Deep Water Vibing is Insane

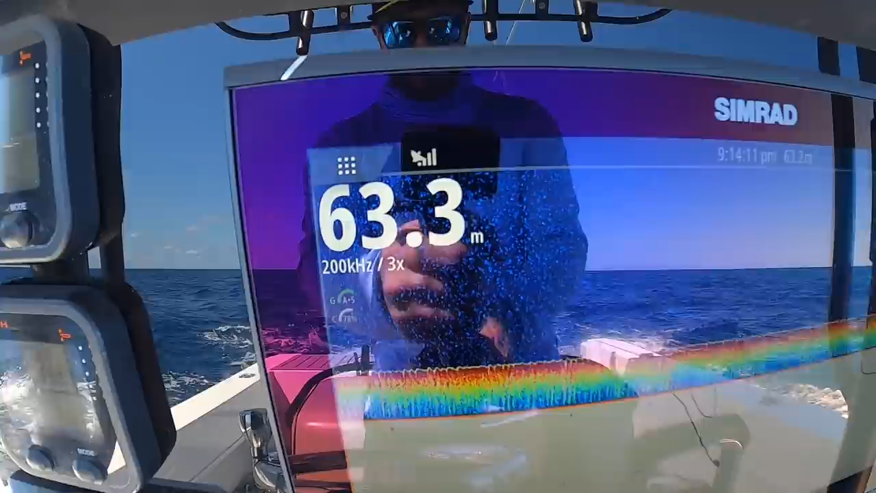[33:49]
On screen: depth 63.3 m
3x zoom and just keeping an eye out. So I've been watching the sounder like I said I was going to,
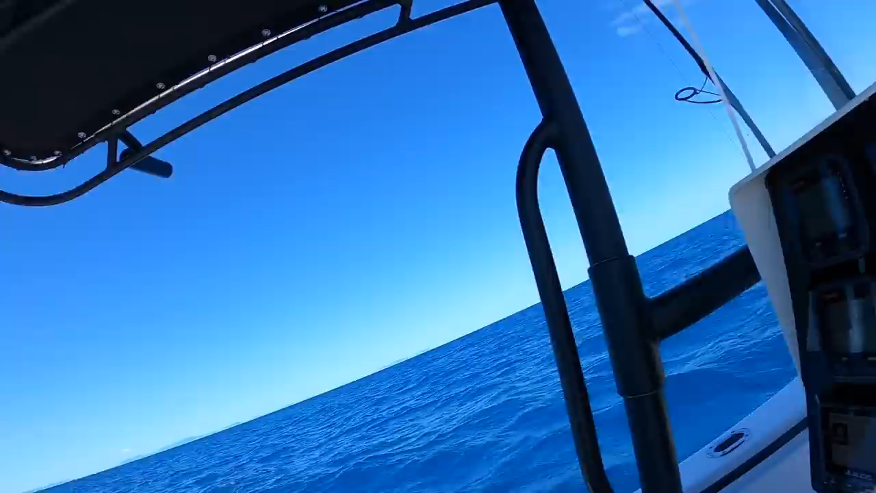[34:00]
and once again, hopefully you can see this. So 66 meters of water,
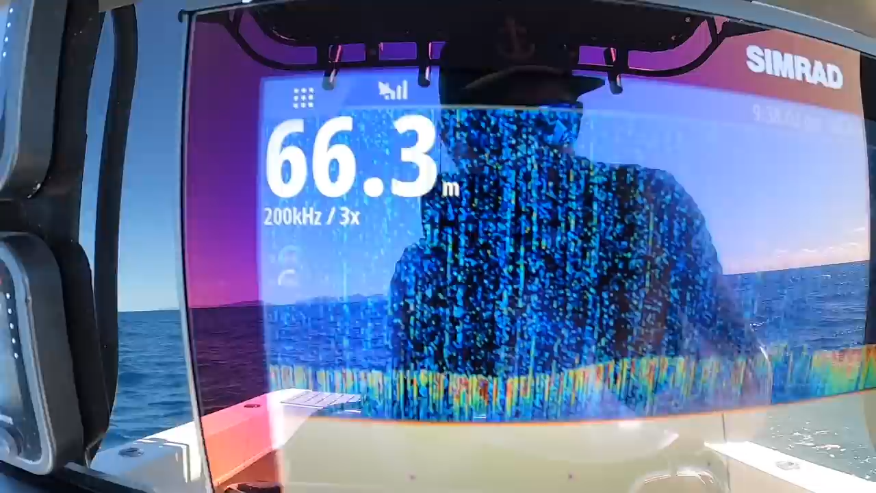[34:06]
On screen: depth 66.3 m
3x zoom, and like I'll try and give you a comparison.
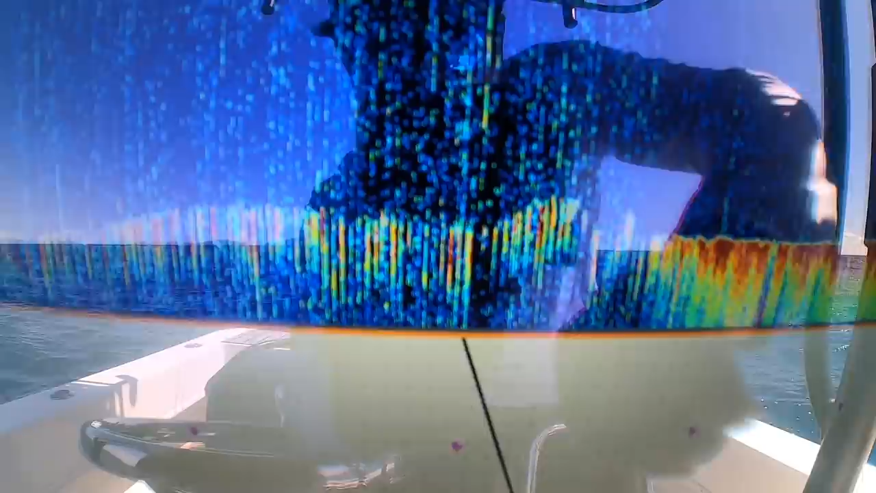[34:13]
Like, oh, it's so hard, but that tiny
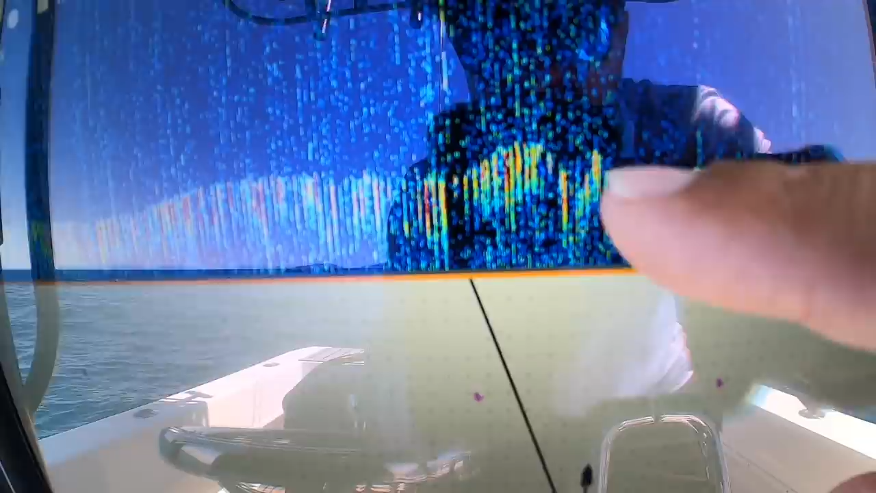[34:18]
little whatever it is, that blimp, that's me traveling at 30 knots.
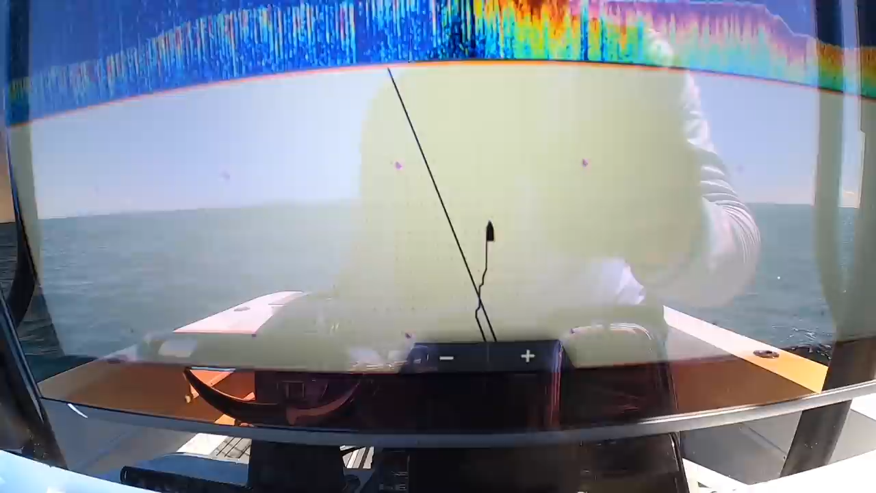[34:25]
So what I've done, I can't really touch the screen because it'll give me my, you know, give you guys the mark, but you can see here how I've traveled,